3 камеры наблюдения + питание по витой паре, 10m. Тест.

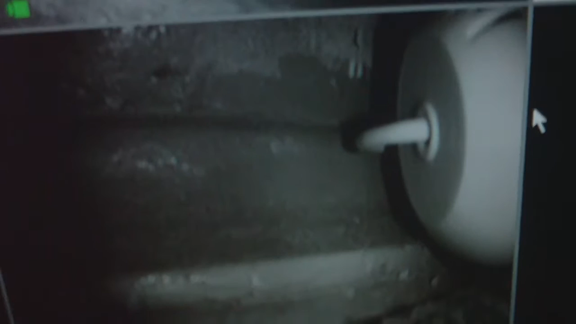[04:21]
HDC-вай камера Двухмегапиксельная Внизу теперь Вот сейчас Я предлагаю вам Нажать на паузу И сравнить качество
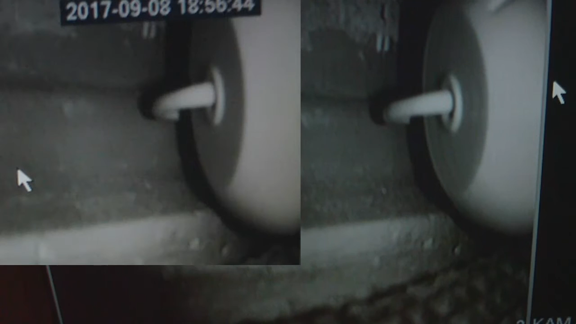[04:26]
Как работает камера Через стабилизатор И без Есть разница В контрасте И
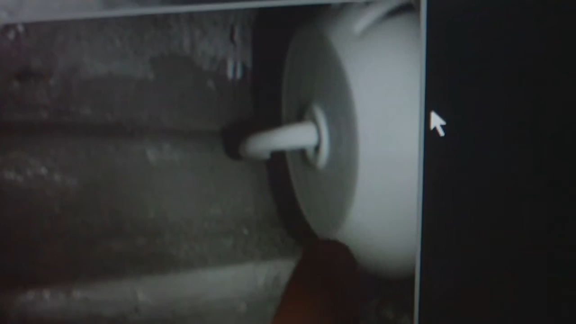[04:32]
раздвоение Контуров Но все равно Можно сказать Хорошее изображение Верхняя камера Это Сонька Черно-белая Очень старая
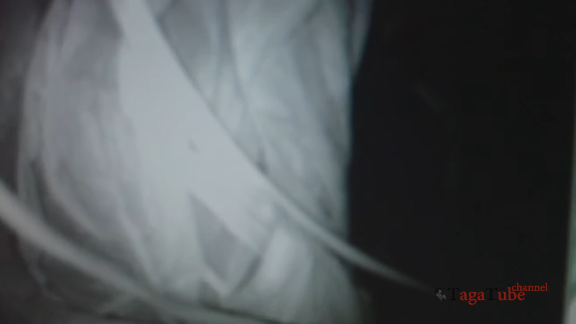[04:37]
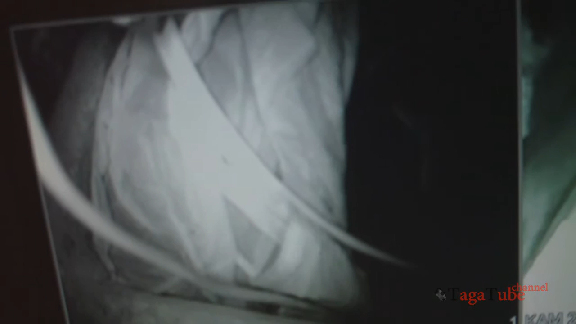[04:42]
Она снимает Тоже идеальная Картинка Получилась Никаких наводок Ничего Но вот эта камера
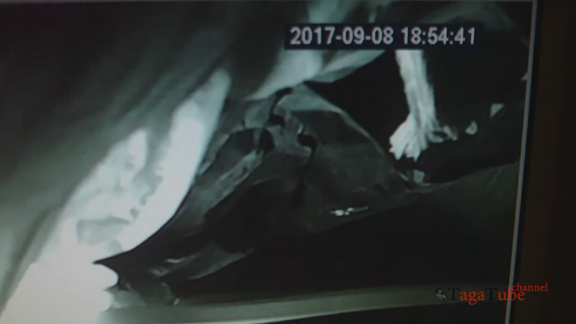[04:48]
Дешевая Вот сейчас Наверное Видно Здесь
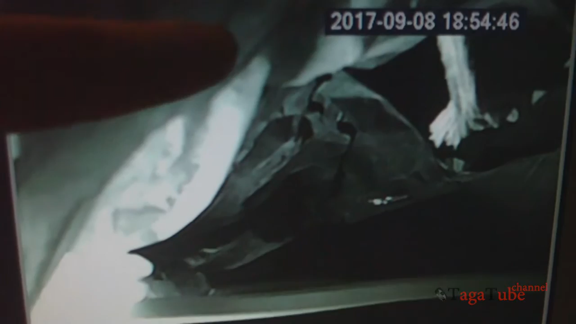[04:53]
Небольшие Такие Участки С полосочками Здесь И здесь Они иногда Будут выше Иногда ниже А сейчас Попробуем В общем Без
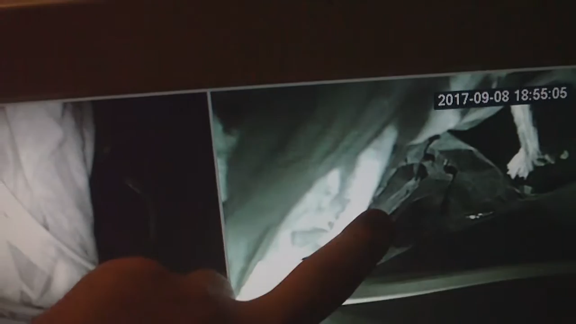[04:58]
Стабилизатора Совсем Посмотрим Как изменится Картинка Она появится Здесь Внизу
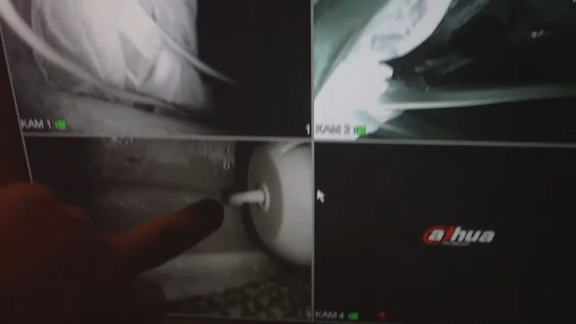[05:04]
И попробуем Потом на другой Булон Переключить Здесь У нас HD 2 Мегаписки Идеальная Картинка То есть Там
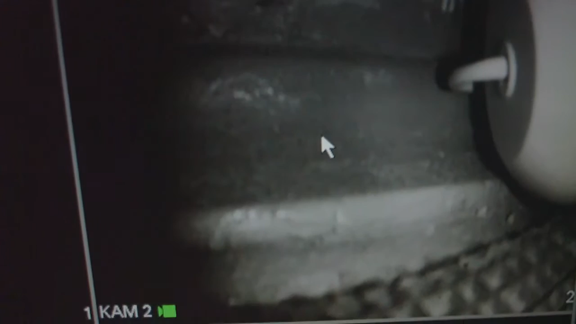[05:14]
Провод Не поврежден Это не Дело В том Какая Пара Используется
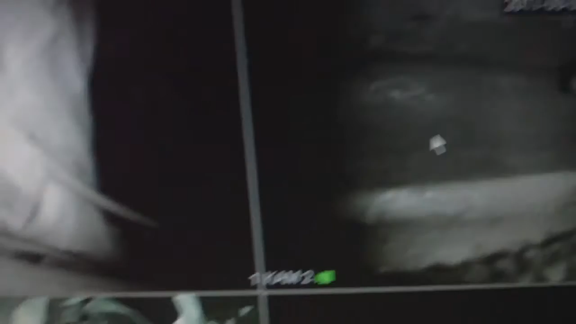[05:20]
И Помеха У нас В принципе Можно сказать Точно такая же Как и
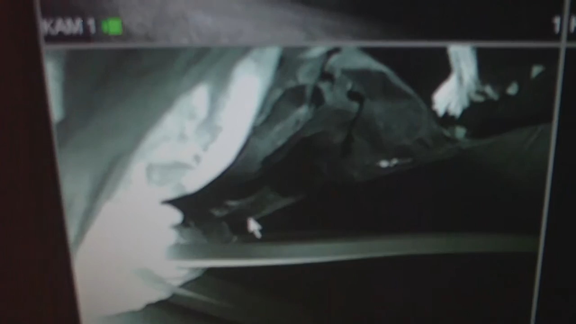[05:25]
с Булоном Но Добавились Еще небольшие Горизонтальные Полосы Вот
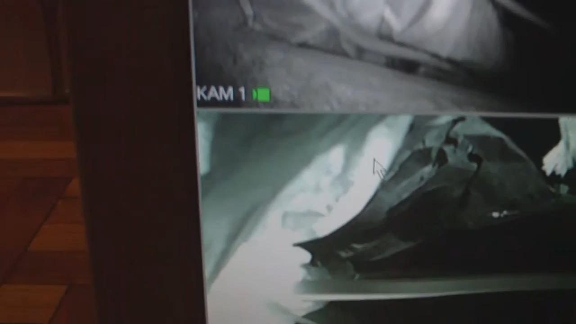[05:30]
так Они То так Горизонтально То по диагонали Эти провода Уже проложены Они проложены Восле Там Возможно Есть И высоковольтные Провода Недалеко От них Ну не в упор
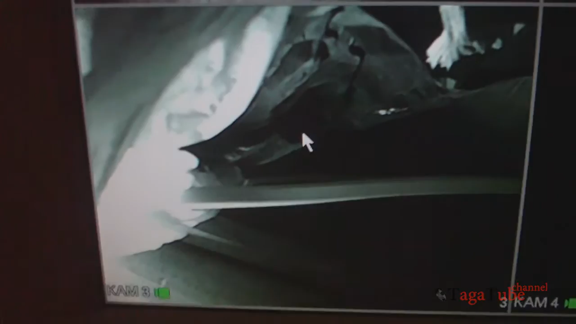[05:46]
не так Как опытный Образец Когда вы Раскладываете На полу И тестируете То есть Это уже Скажем так Условия Приближенные К реальным Провод Прокинут
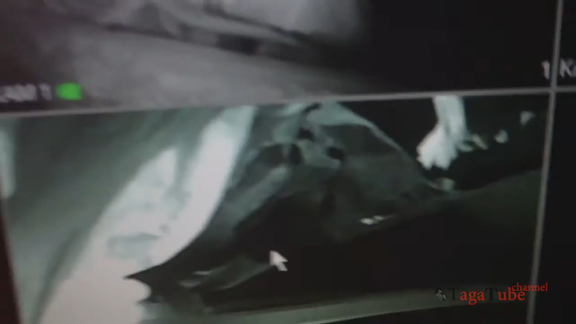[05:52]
Таким образом Что уже Учитываются Помехи Переключусь Макро Еще раз Покажу Макро
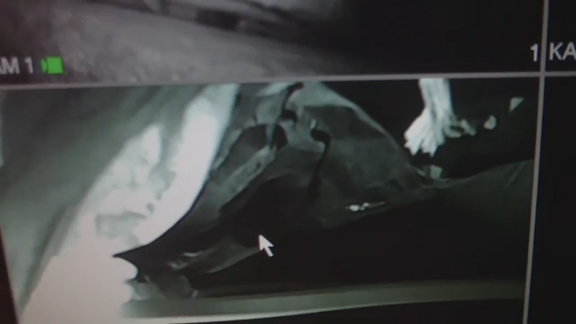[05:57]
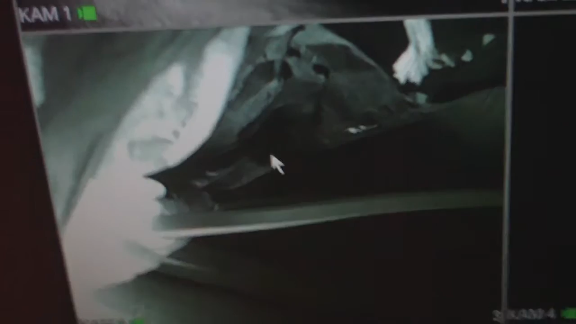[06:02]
Ну
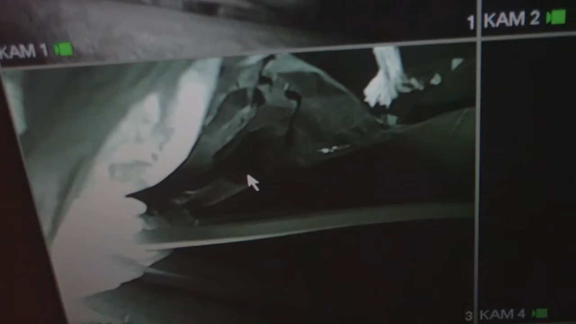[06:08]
В принципе Ну что Делаем вывод В данном случае Балун никак не влияет На такого плана камеры На дистанции
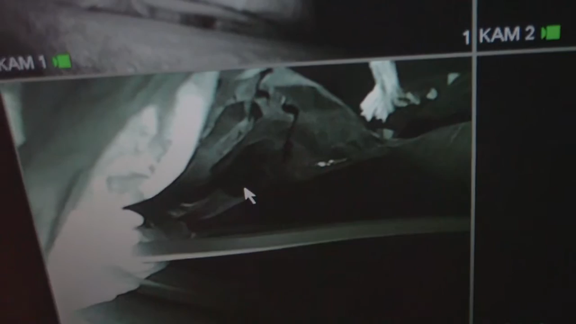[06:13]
10 метров Можно как с Так и без Но Если камера качественная Мы получаем